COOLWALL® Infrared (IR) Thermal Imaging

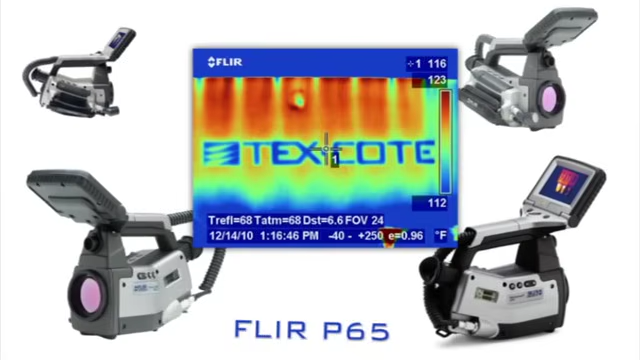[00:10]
On screen: scale top 123°F, scale bottom 112°F
designed specifically to capture surface temperature differentials to show the incredible
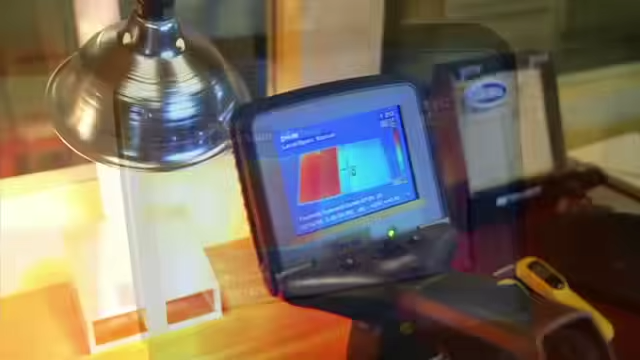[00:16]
capabilities of its revolutionary cool wall infrared heat reflective wall coating system.
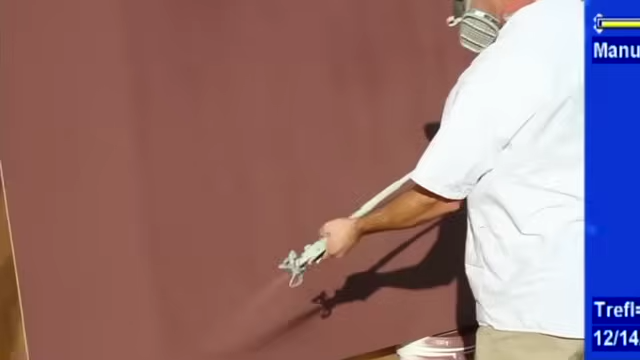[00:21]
The thermal imaging camera was used to compare the surface temperature of cool wall to
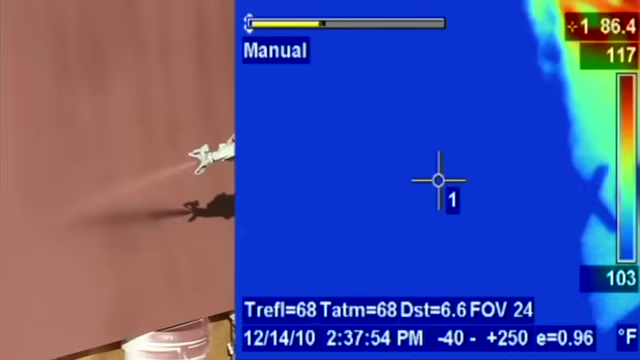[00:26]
On screen: spot 86.4°F, scale top 117°F, scale bottom 103°F
the surface temperature of conventional paint when applied in the exact same visual color.
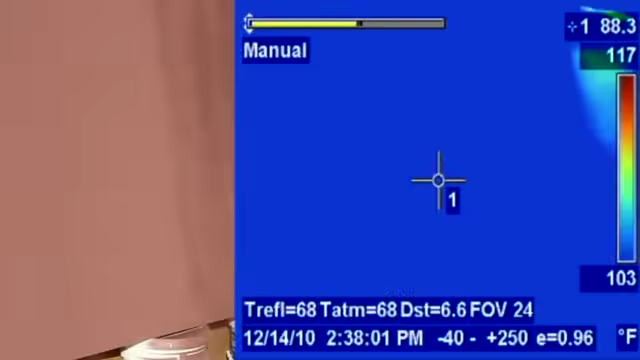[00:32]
On screen: spot 88.3°F, scale top 117°F, scale bottom 103°F
This camera was able to capture the temperature differentials of up to 44 degrees Fahrenheit
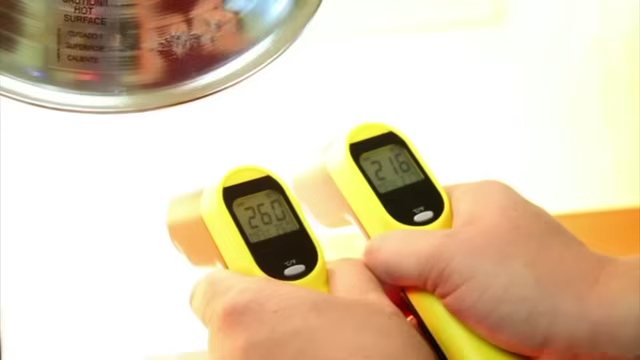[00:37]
produced by the cool wall system in both light and dark colors.
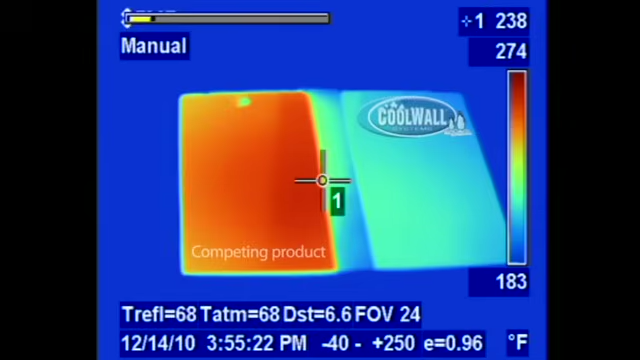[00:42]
On screen: scale top 274°F, scale bottom 183°F
As you can see the temperatures of the panels coated with the cool wall product were much lower than those coated with traditional paint.